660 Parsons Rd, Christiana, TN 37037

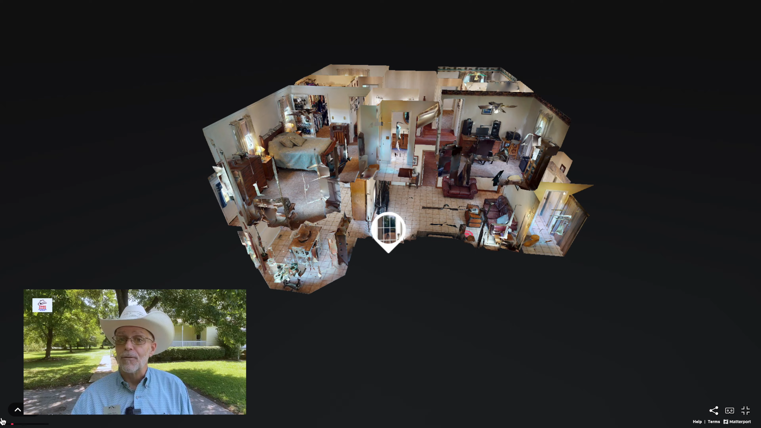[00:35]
a formal living room and a formal dining room, a spacious eat-in kitchen and a fireplace in the family room.